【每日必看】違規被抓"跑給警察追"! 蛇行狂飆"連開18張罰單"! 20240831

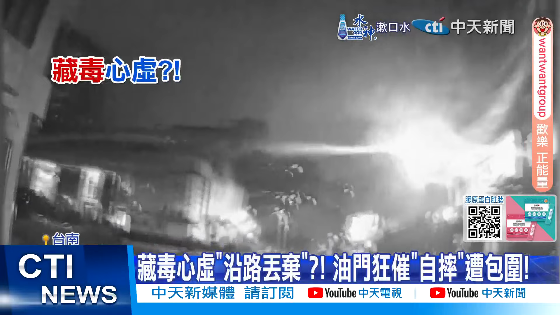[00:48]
跑成这样，居然是藏毒心虚。 沿途违规逆向啊，丢弃可疑的白色粉末，丢弃的物品是海洛因毒品。